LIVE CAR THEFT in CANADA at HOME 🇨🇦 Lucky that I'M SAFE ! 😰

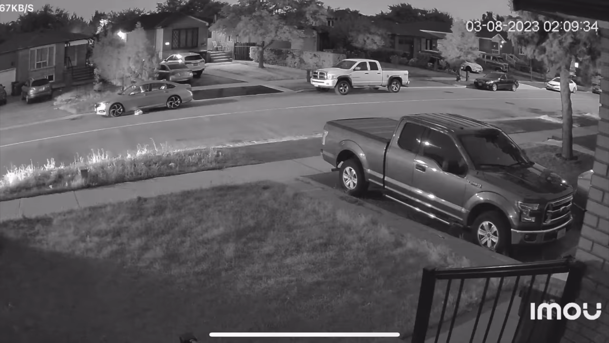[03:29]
कि एक crime हो रहा था, कोई चोर है, जो गाड़ी चोरी कर रहा था, और मोके पर मैं सामने पहुंच गया, मेरे दिमाग में ही ठोट आया, कि मेरे दोस्त गाड़ी अ लगा रहा है, इसलिए मैं अपनी गाड़ी की तरफ जाना मैंने start कर दिया,